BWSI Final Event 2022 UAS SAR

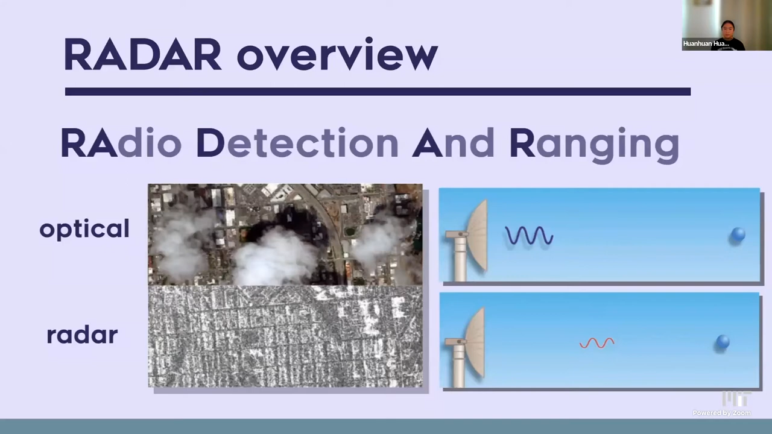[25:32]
So for example, an image taken optically shows that there are clouds in the sky, but the image that the radar produces is not influenced by these clouds and provides an image that bypasses them and shows what's underneath. Now, what is SAR? SAR stands for Synthetic Aperture Radar. SAR behaves similarly to a radar with a large aperture. A larger aperture produces a smaller beam of energy or higher gain, resulting in a higher signal-to-noise ratio, which is an indicator of the effectiveness of the scan data.
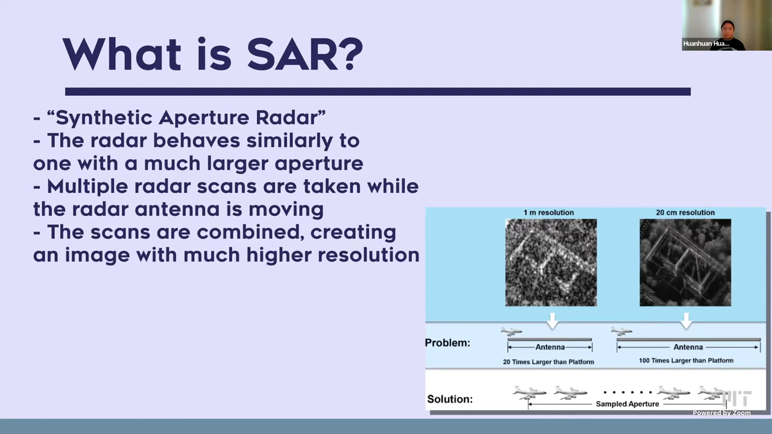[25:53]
SAR works by taking multiple scans of an object as the SAR is moving. These multiple scans will be combined, generating an image with a much higher resolution.
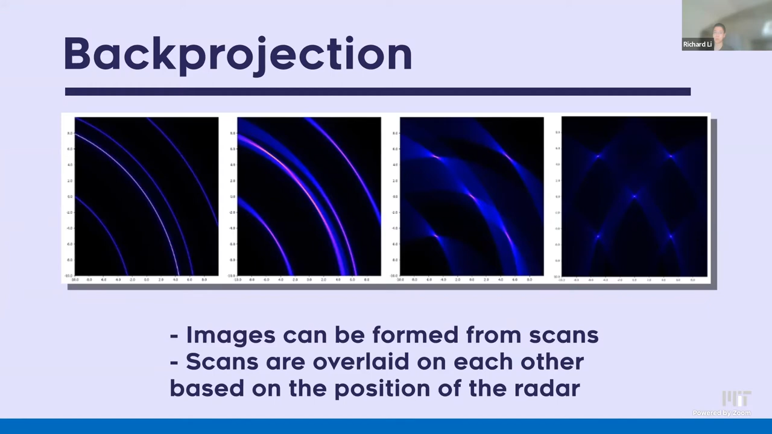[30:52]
This can be seen in the first image. The radar is in the bottom left at the center of the rings, and as the radar moves to the right, the rings are overlaid on each other, and at points where there is a reflector, they overlap much more than at other points, causing the reflectors to stand out and eliminating noise. So in terms of optimization, as the other teams mentioned,
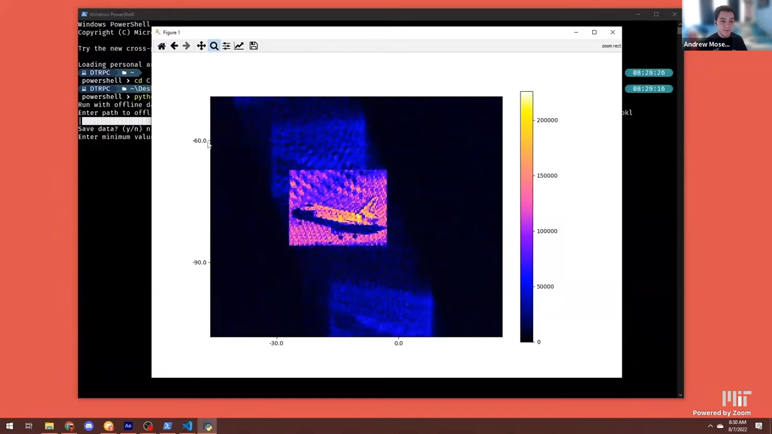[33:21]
So we can change the image center to kind of target in on it. Just double checking the center of it here.
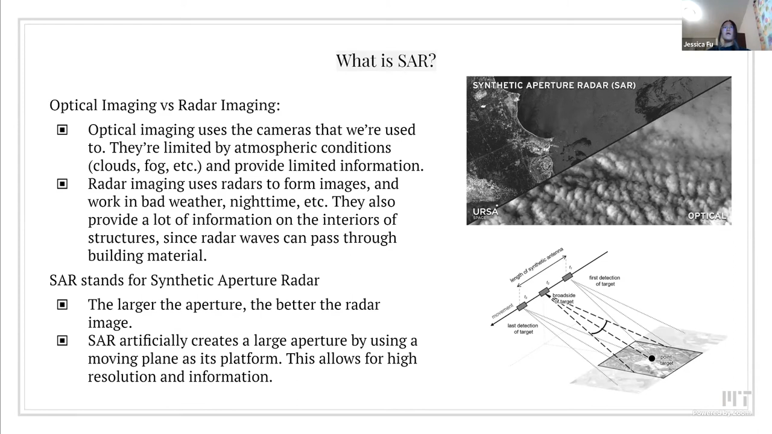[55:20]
And in this bottom image, you can kind of see how it works. Like as the radar moves along the line, the entire length that it moves becomes the length of the aperture. And this allows for a much higher resolution and a lot more information as compared to like traditional means of imaging. So I'm gonna go over a general overview of how our system works.
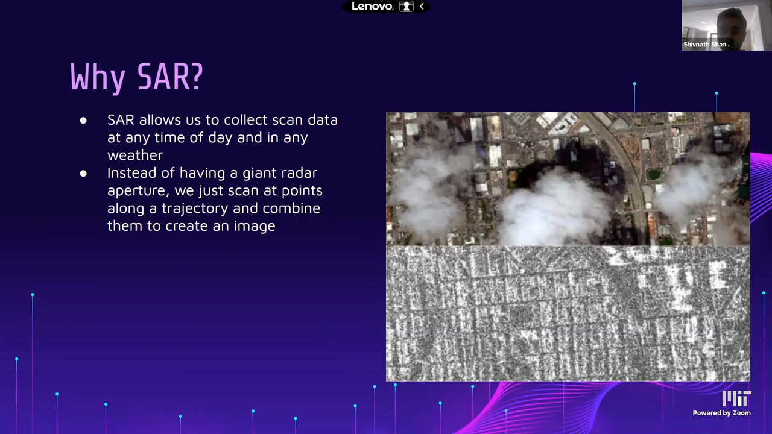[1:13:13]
So there's less bulky hardware and more innovative software solutions in SAR. So now we will go into our system overview.
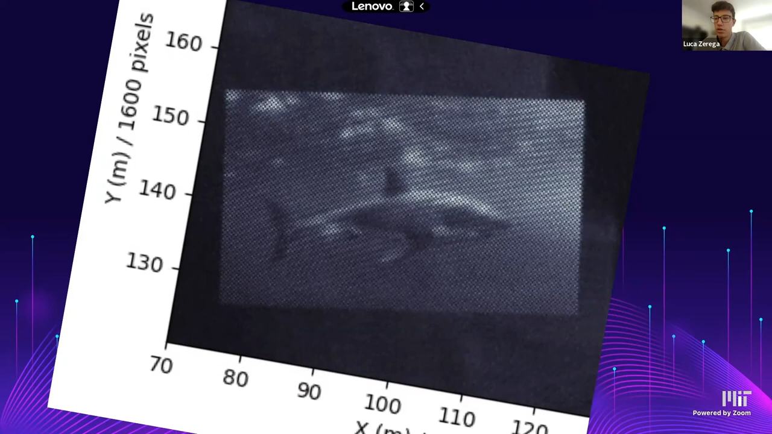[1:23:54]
So this is one of a great white shark.